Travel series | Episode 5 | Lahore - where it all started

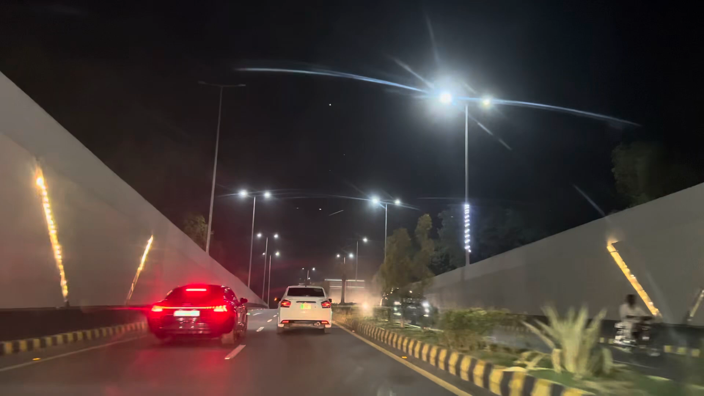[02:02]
آپ کو پورے یورپ میں یوکے میں ایسی سڑکے نہیں ملتی ہونسٹلی ایک بہت بہت پلیسے تو ڈرائیف